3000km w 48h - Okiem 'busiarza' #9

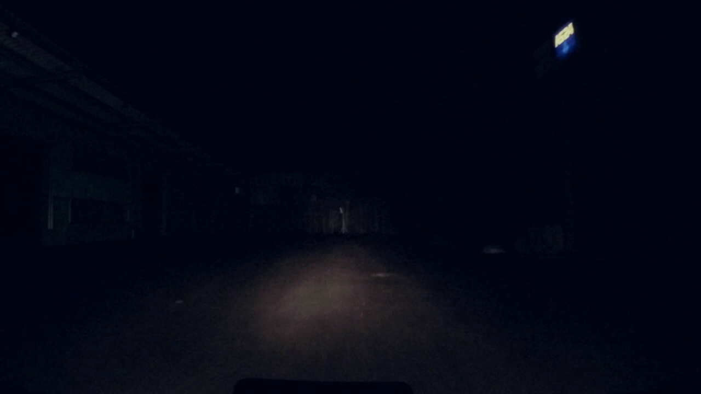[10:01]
Macie tego AS-a centralnie, kurde, za firmą, za magazynem, nie?
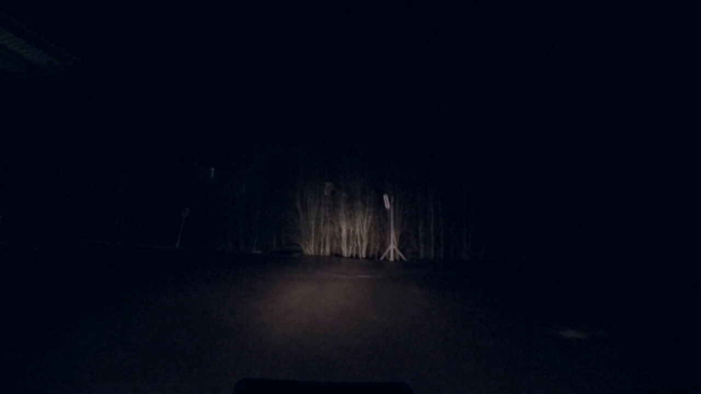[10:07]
Tak mi ta droga nie pasowała, bo ona szła taka cienka była.
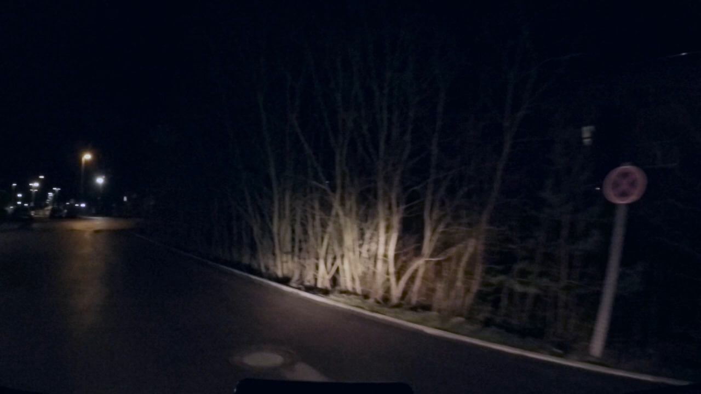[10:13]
No myślałem, że tu nie ma wjazdu. Ale jak się okazuje, jednak trzeba wjechać tutaj na firmę i AS jest. No ale nic, zatankowani. Lecę dalej, bo trzeba te Niemcy jak najszybciej machnąć, zanim się zacznie ruch.